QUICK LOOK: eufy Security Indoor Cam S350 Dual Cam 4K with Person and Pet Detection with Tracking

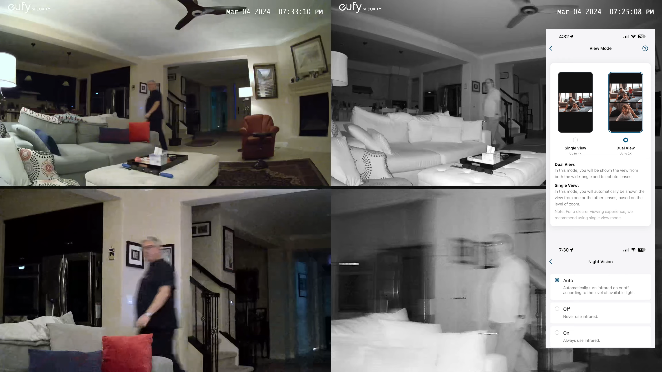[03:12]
Yeah, night view works pretty good. We've tried that out. It looks really well. It looks really good. It's supposed to be 20% more light. What does that mean? 20% more light. I don't know.
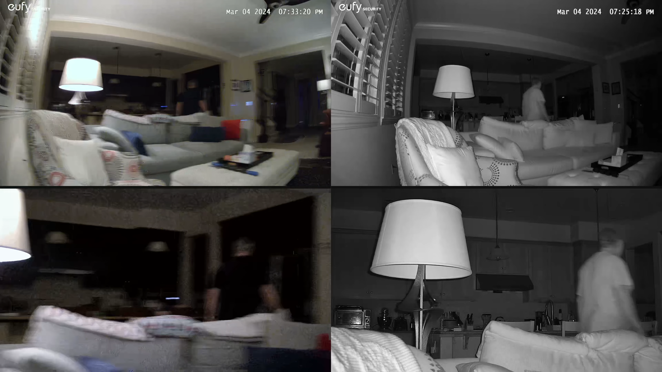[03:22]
With dual aperture lenses that let in 20% more light, you can clearly make out faces 30 feet away. Even in the dark. And it also supports dual band Wi-Fi 6, which is pretty neat. That's pretty cool. And it has a place for local storage with a micro SD card. But we've been using it with the Homebase 3. So yeah, I have it hooked up to the Homebase 3, which is really handy.
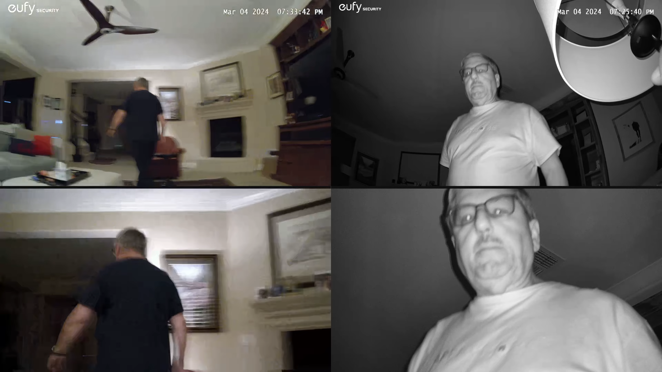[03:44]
So we don't have to keep buying more SD cards. Yeah. Yeah. It works really well. As you can see, great resolution. It works great in the daytime.
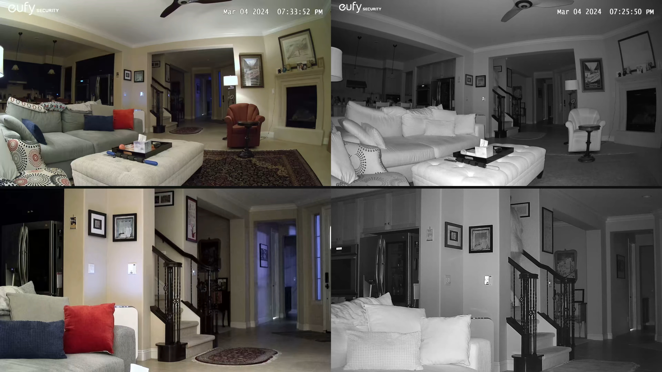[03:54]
It works great at night. And it tracks you. It attracts you. It attracts whoever's in the field of view. We like it. It's a really nice camera. And it's really cute.